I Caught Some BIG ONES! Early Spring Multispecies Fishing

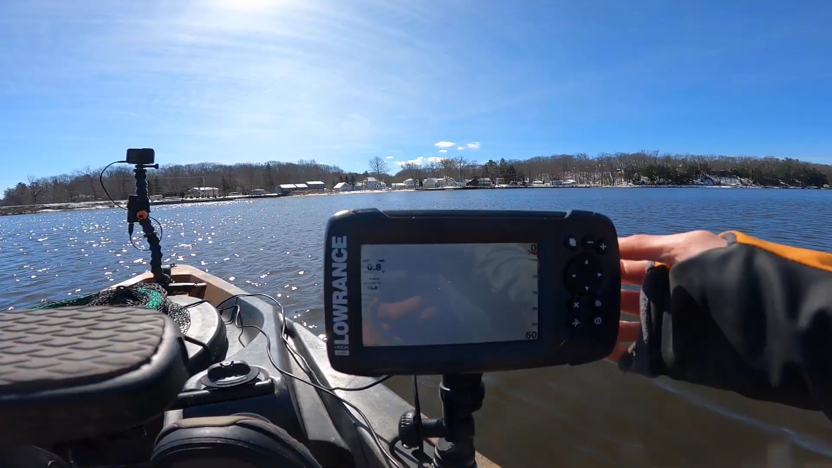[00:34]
let's get started this stinking transducers give me all sorts of issues i have to adjust it and wiggle it just right to give me an actual depth reading right now as you can see it just doesn't give me a reading trying to wiggle the dang cord to try to give me a reading eventually it should kick on oh speak of the devil there you go all right looks like we're sitting in four and a half foot of water good all it took was just me wiggling and jiggling that thing so hopefully if i don't touch it for the rest of the day hopefully we don't have any more issues anyways let's go fishing i